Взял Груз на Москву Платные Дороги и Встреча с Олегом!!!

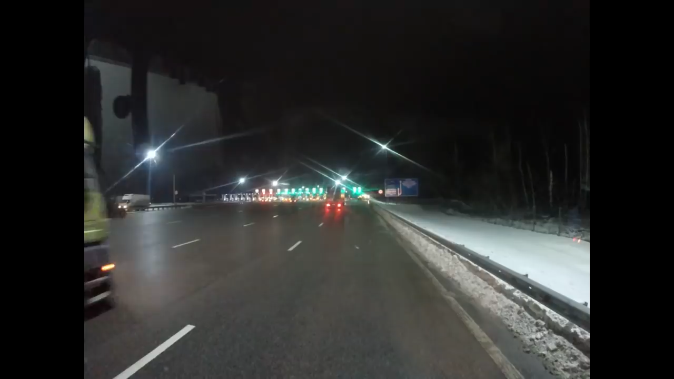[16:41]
прошел ровно час так и будем смотреть откроется ли нам этот шлагбаум так полоса т1
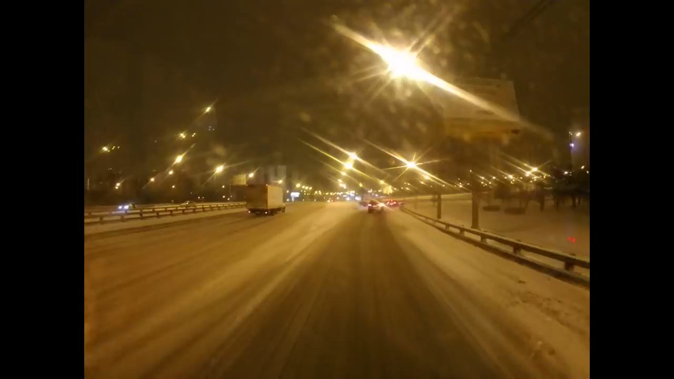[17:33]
выезжая нам кат с четверки нечищенная москва так чуть-чуть ее почистили вот сейчас будем ехать пробираться по снегу потому что все тут печально на самом деле как вроде бы не скользко ну не знаю но тем не менее время у нас доходит три часа ночи